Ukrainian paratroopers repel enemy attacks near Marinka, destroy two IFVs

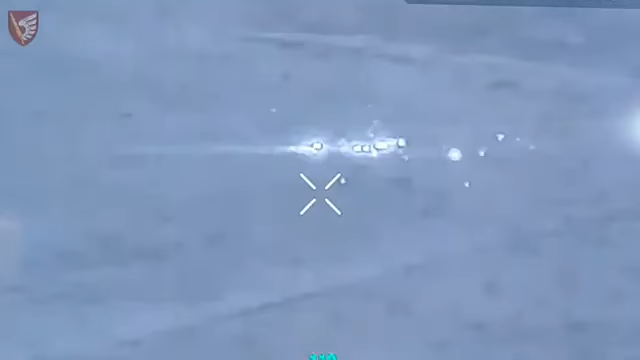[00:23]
A convoy of four units of equipment, consisting of a tank and three IFVs,
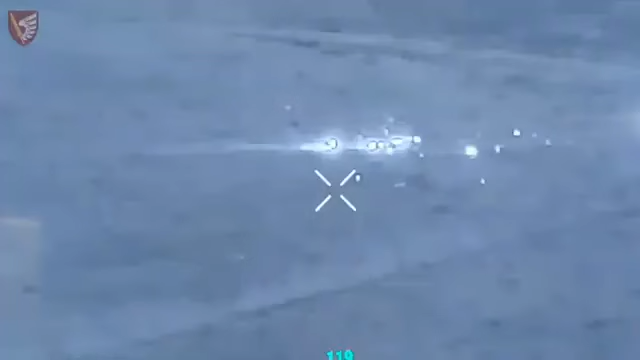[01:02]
When another infantry fighting vehicle approached it to evacuate the landing party,
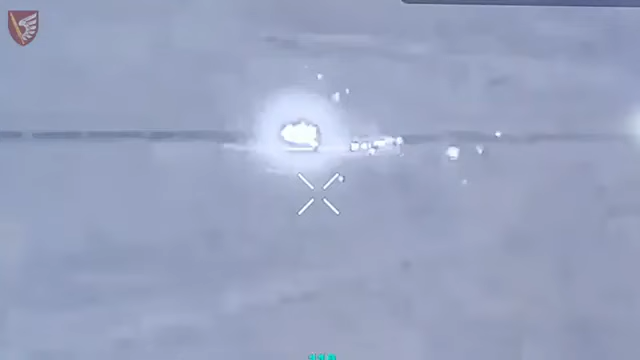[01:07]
it was destroyed by a well-aimed shot from the Javelin anti-tank system.